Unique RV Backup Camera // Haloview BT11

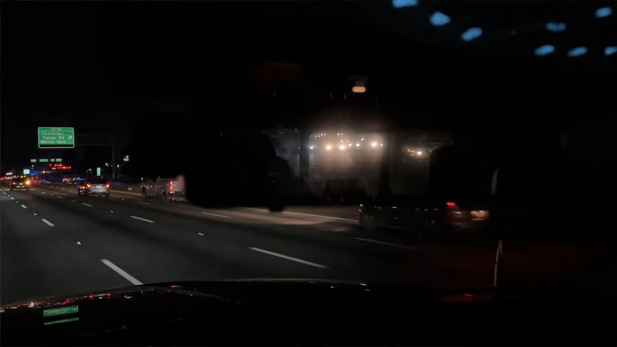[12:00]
And what I mean by that is the headlights of the cars behind you in the mirror, they look blurry, and they kind of distort the picture, and it's a little annoying to me.